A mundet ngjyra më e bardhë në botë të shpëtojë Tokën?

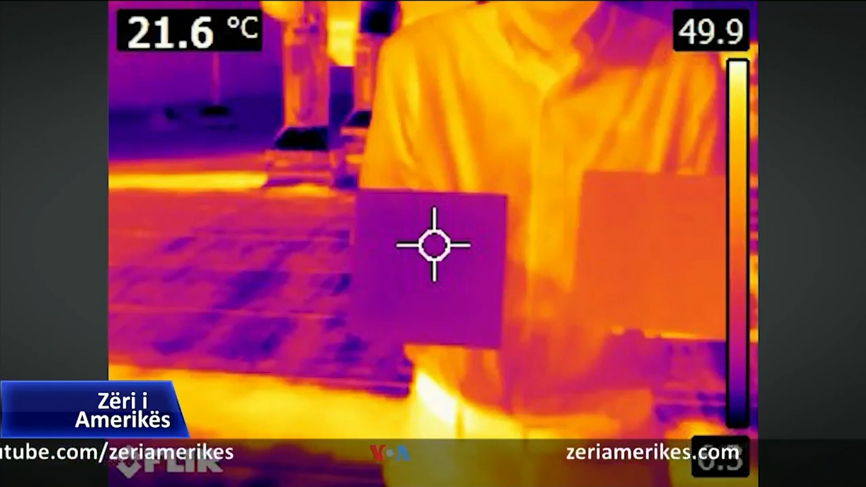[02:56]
On screen: spot 21.6°C
plaka e lyrë me bojën e rej shtërë 8 gradë më pak se sa jo e lyrë me bojën e blerë në tregë.
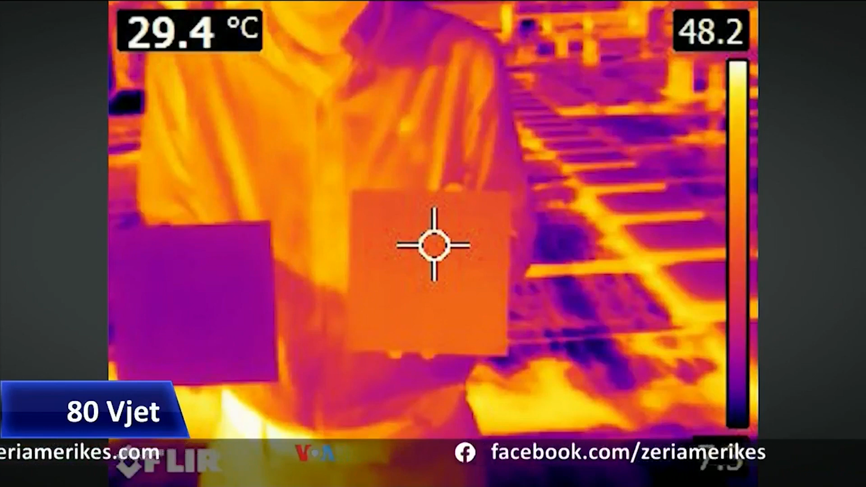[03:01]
On screen: spot 29.4°C
Dhe pëthuaj se 2 gradë më pak se temperatura e mjedisit.